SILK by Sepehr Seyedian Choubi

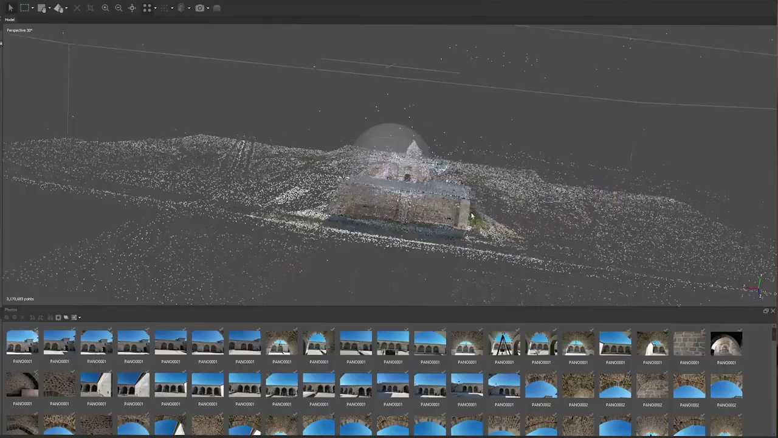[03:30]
If you want your object to be very high quality and precise, you have lots of meshes.
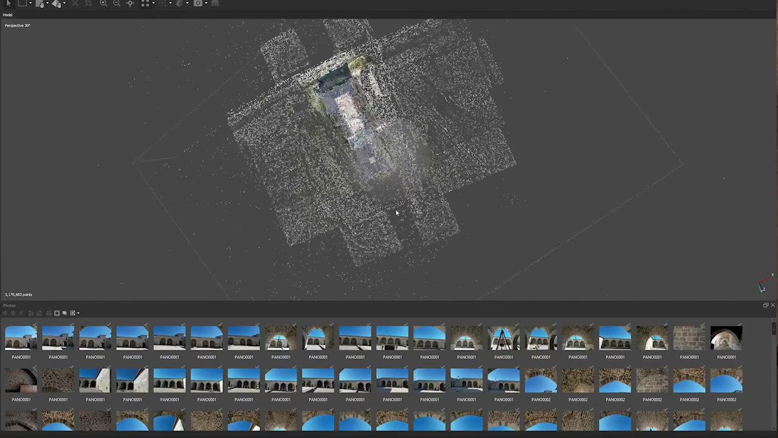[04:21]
we are dealing with at least 5,000, 6,000 photographs with high quality.
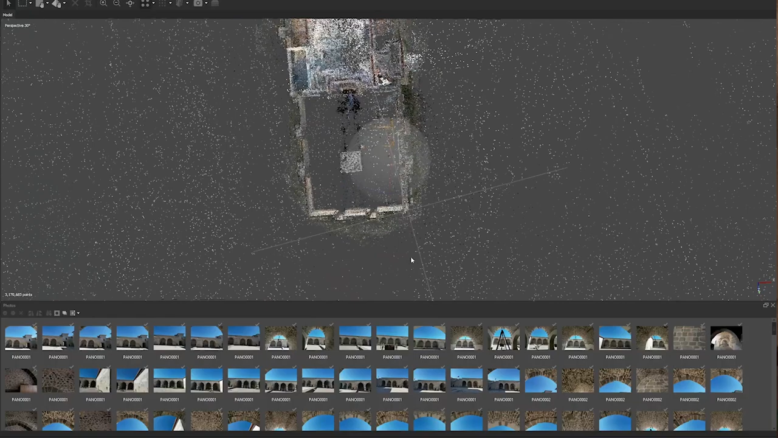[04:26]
Even with the strongest computer, it might take one day and at the day,